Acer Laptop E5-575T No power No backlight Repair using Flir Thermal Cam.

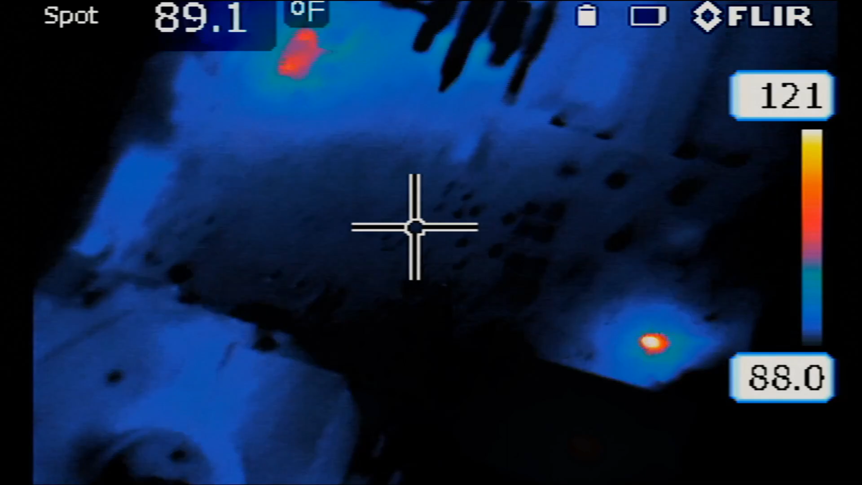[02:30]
On screen: spot 89.1°F
let's check this area here that's an inductor here and that's an inductor here so something is getting hot in this area also but I do not think that this is the problem the problem is more likely the hottest
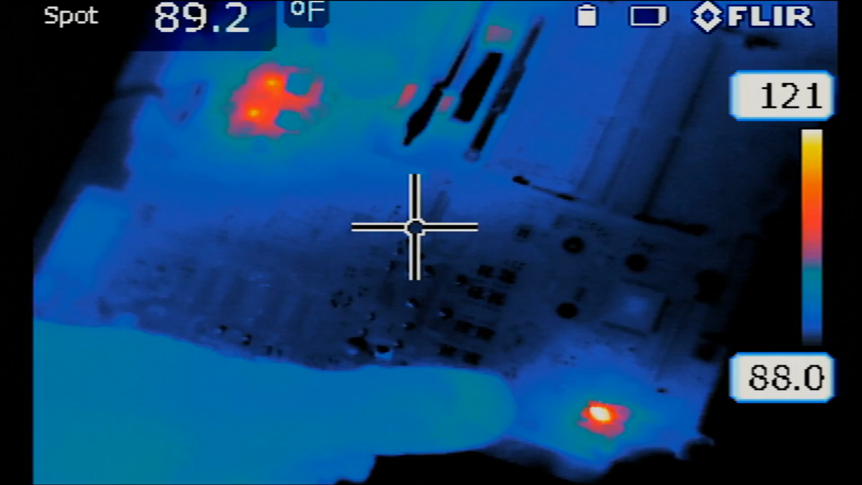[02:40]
On screen: spot 89.2°F
area which is right over here this is not normal let's
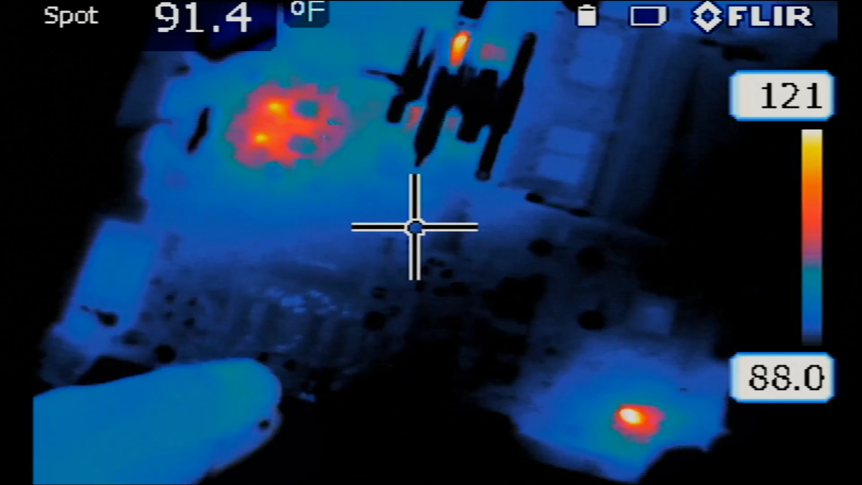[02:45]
On screen: spot 91.4°F
go ahead and check this area to see what's going on oh look at this look at this
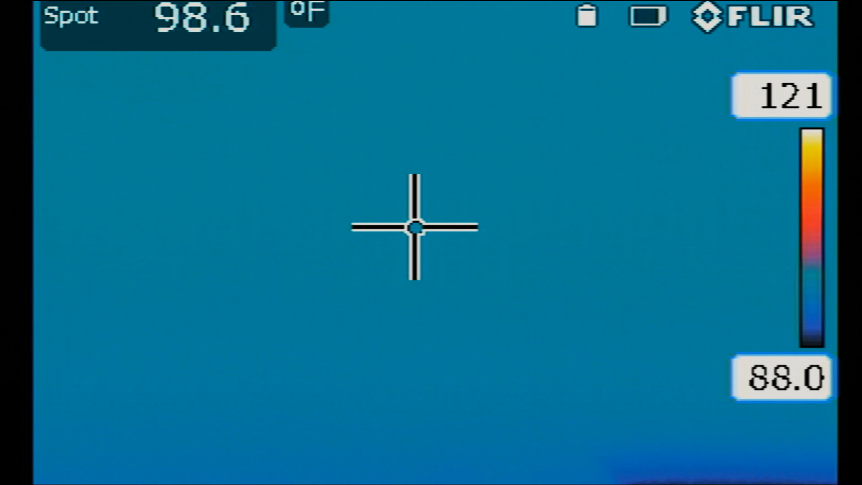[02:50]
On screen: spot 98.6°F
we have a huge mess here let's clean up a bit I forgot to put the microscope camera
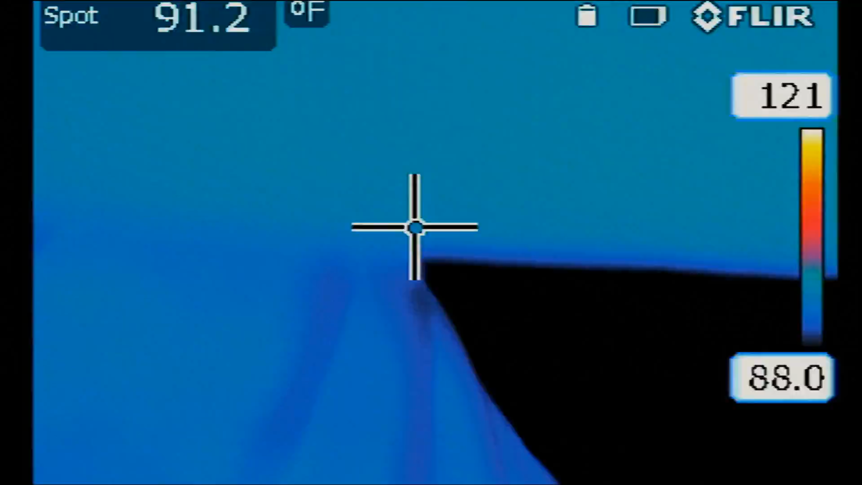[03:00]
On screen: spot 91.2°F
look at this this is the area that is getting hot under the thermal cam